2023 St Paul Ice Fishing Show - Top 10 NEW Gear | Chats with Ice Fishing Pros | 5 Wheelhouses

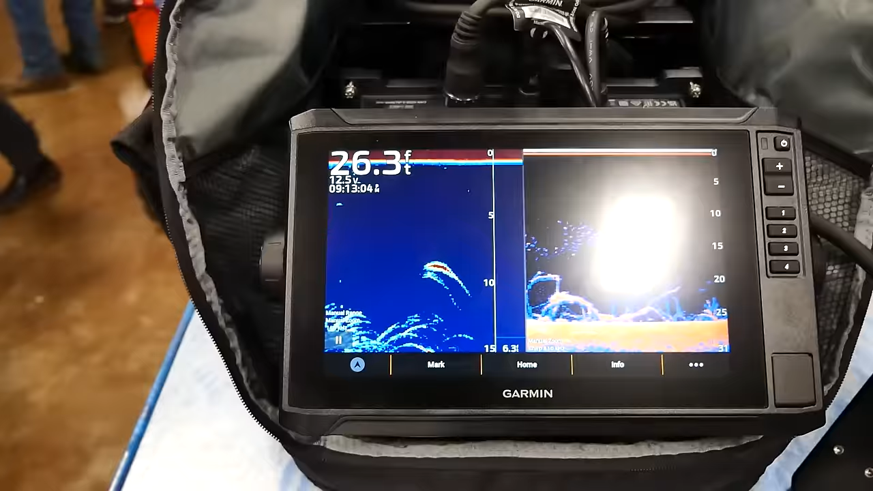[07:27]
So when you're out there in the ice shack and you're really close up to your locator,
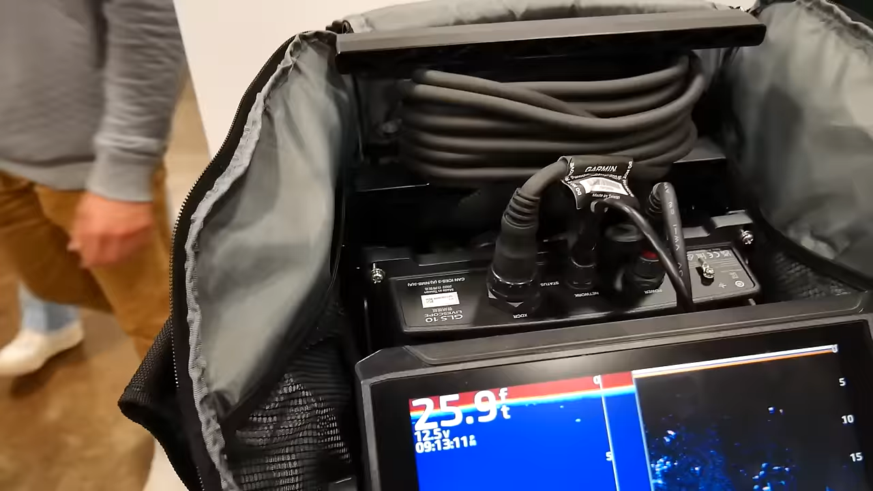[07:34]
you're getting the ultimate views either from your LifeScope or just from your standard transducer. So it could be a good option if you're looking for an upgrade.